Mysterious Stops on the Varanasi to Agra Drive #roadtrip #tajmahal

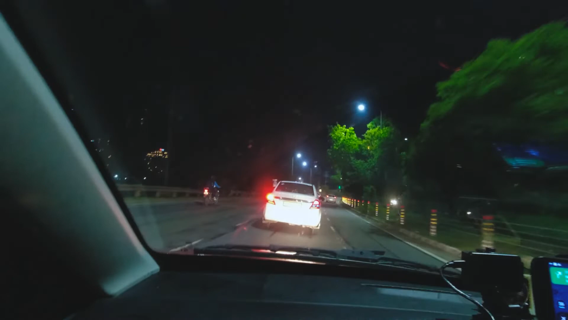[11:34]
और हम लोग अभी पहुंच गए थे ग्रेटर नोएडा. ग्रेटर नोएडा जो देखने में है हम लोग का न्यू टाउन, कलकत्ता का जो न्यू टाउन है,
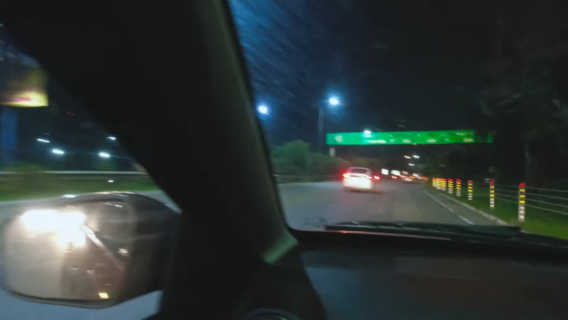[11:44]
न्यू टाउन के टाइप का है और रोड्स आर वेरी क्लीन एंड ऑल
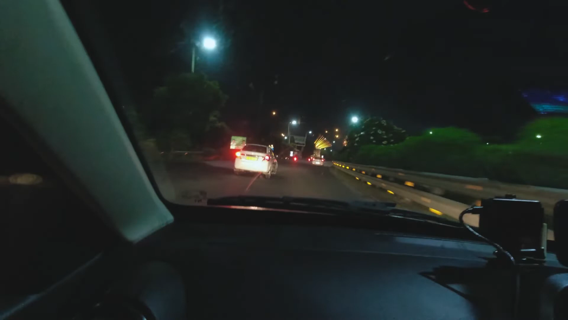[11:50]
द कार्स आर मूविंग सो फास्ट विद अ ब्यूटीफुल स्कल्पचर हियर एंड देयर, द लाइटिंग, एवरीथिंग. इट्स रिमाइंड अबाउट द न्यू टाउन ऑफ कलकत्ता. इट वॉज ऑसम एक्सपीरियंस रीचिंग ग्रेटर नोएडा इन द इवनिंग or rather say the late in the night. It was awesome. The view was just great.